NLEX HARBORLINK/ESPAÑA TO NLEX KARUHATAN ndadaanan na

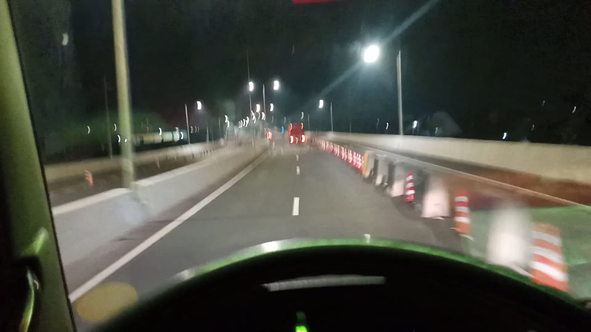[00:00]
sadang malupit dito sa segment. Pagpasok ng Espanya, labas dito sa segment. Ang lusot na ay sa karuhatan. Ayan ang tulay na patong-patong